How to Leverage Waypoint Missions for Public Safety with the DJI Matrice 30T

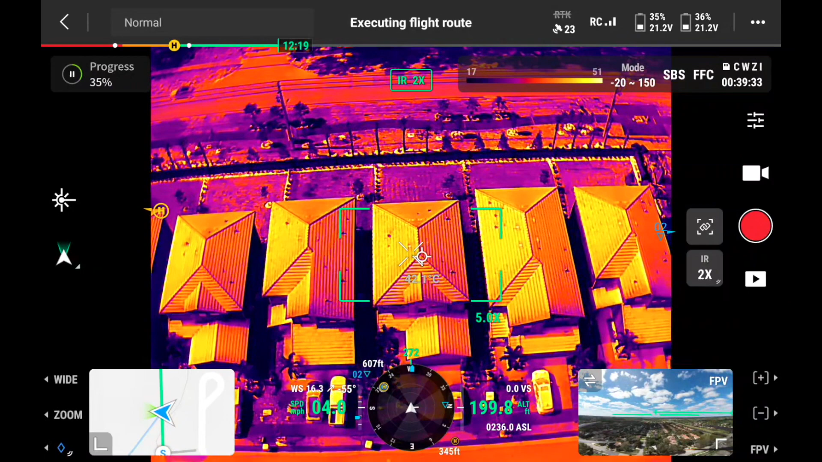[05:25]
There's my white hot color palette.
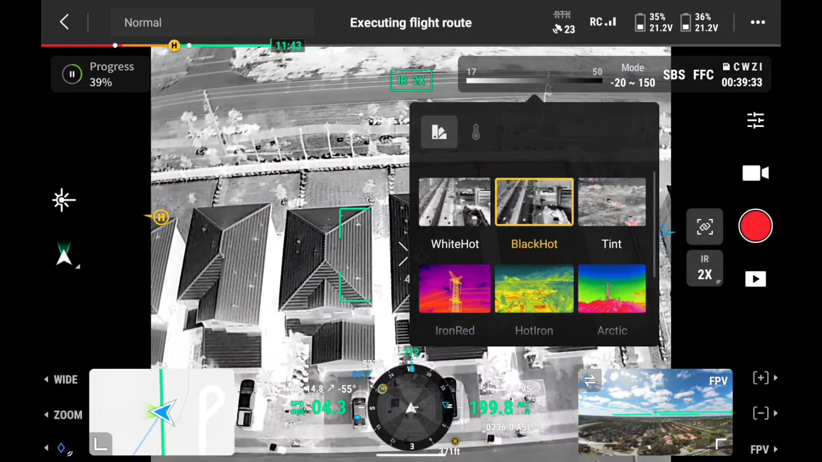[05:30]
There's my black hot and I'm letting the drone do the work all by itself. And I can control other areas of the mission, which I really like.
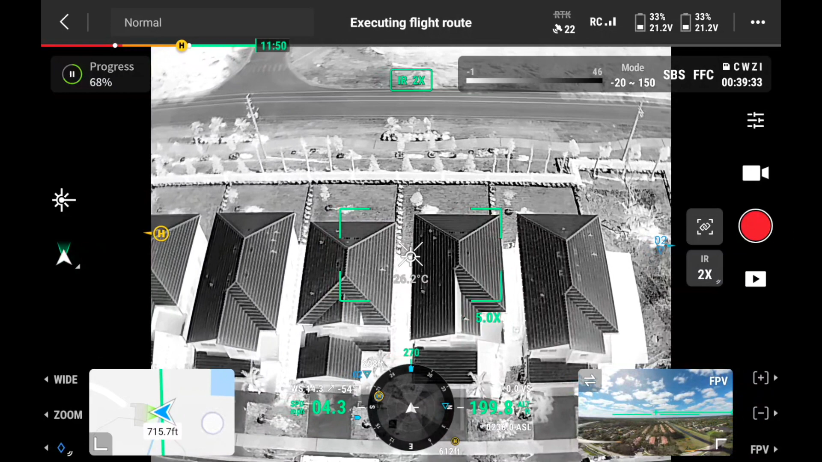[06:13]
On screen: spot 26.2°C
There we go. It's about two thirds of the way through to the end. And I am monitoring everything with the thermal
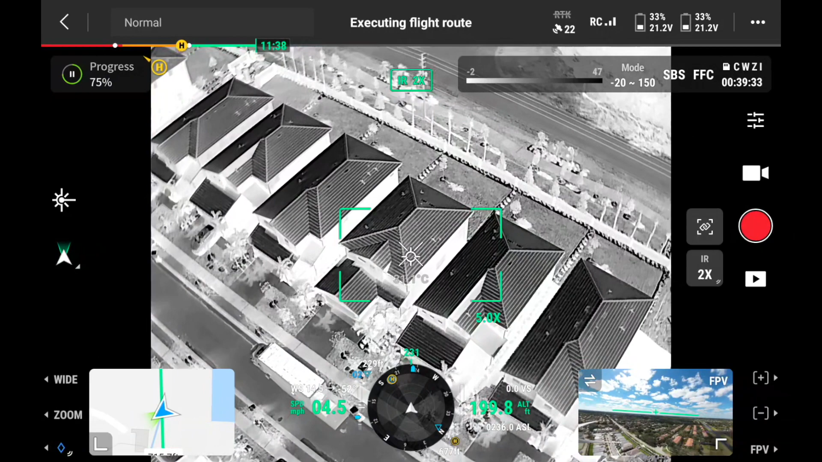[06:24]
imaging camera on this long duration event.
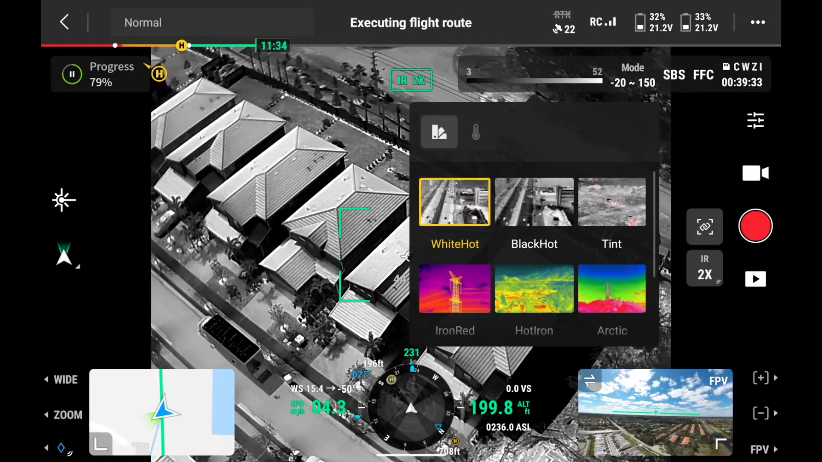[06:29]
Switch my color palettes. There's my iron red. And this is good for any, you know, warehouse, commercial building, a long hazmat situation.
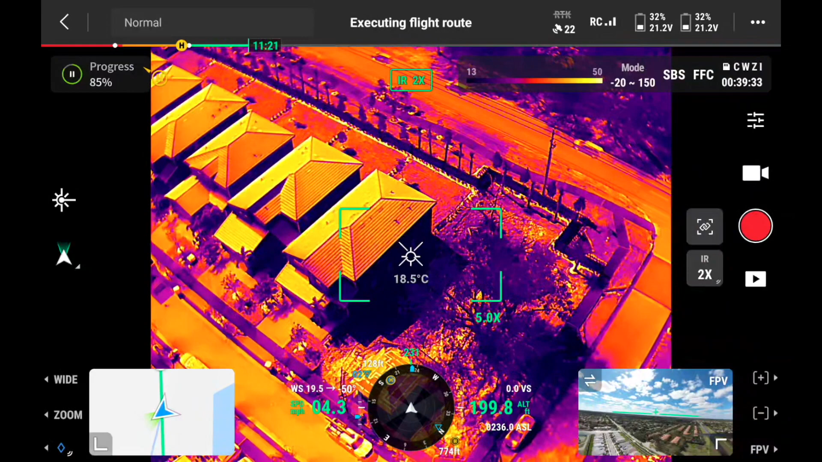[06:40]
On screen: spot 18.5°C
If PD is trying to monitor an area and do some kind of surveillance, this is good. I like this. I don't have any stress on actually flying the drone.